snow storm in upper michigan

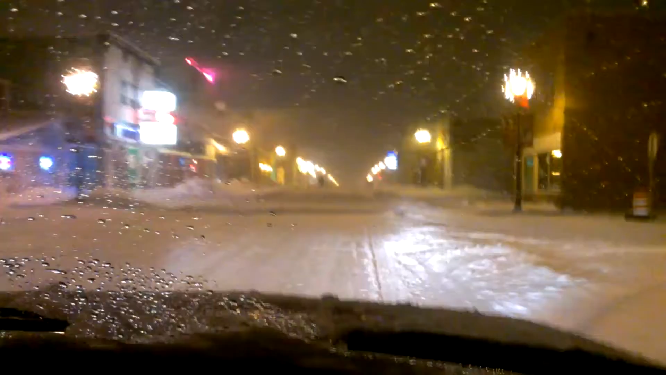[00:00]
Going through downtown Hurley right now. This is what one night of snow will do to you. Up in the U.P.